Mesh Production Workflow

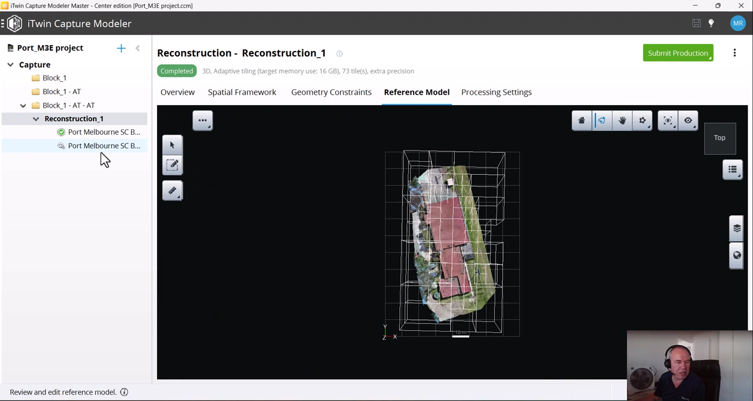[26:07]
just a matter of another output format so you see you see less milestones it's just the degeneration and create a web ready scalable mesh export as an output